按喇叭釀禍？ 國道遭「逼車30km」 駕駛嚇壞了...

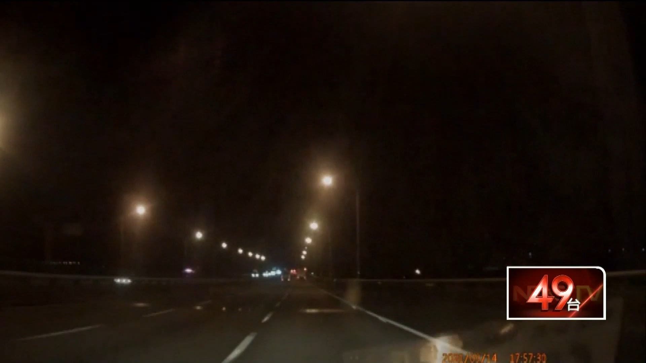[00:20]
民众黑车行驶国道，控诉遭银色车辆一路逼车30公里，拍下银色轿车变换到他车头前方，却疯狂急刹。